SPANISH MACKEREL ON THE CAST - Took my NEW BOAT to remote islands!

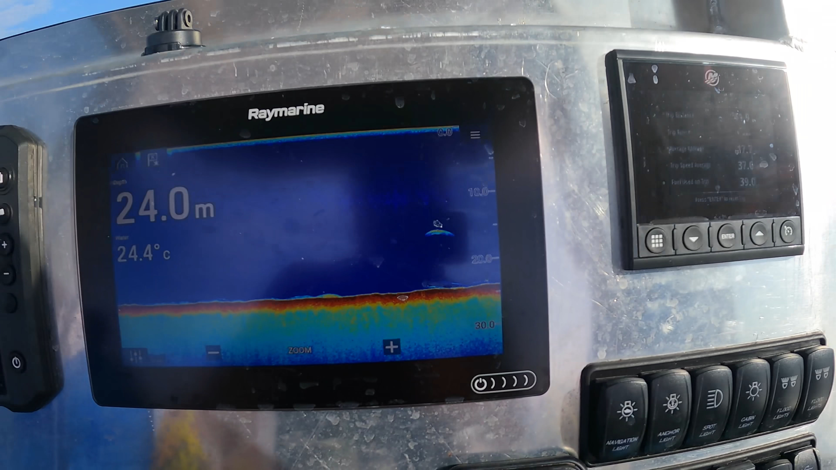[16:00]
On screen: depth 24.0 m, water 24.4°C
Baby Wow He's swallowed it I'm sick of seeing this on the sounder It always means the rods are about to go
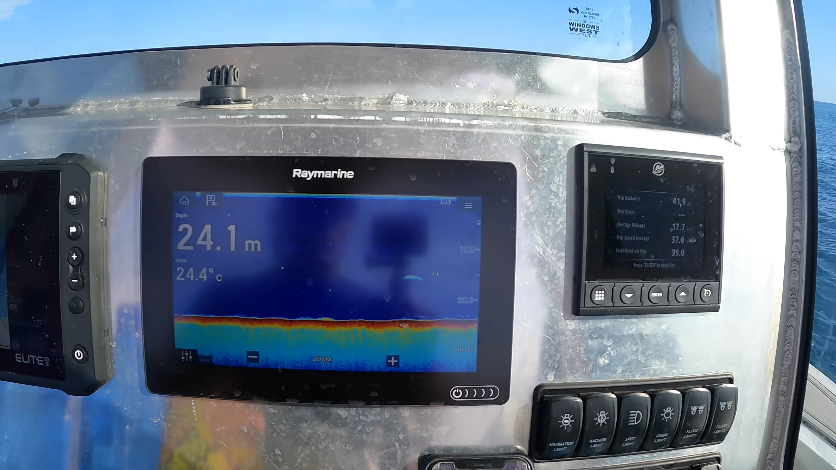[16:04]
On screen: depth 24.1 m, water 24.4°C
Somewhere in here is a big mackerel Big mackerel fish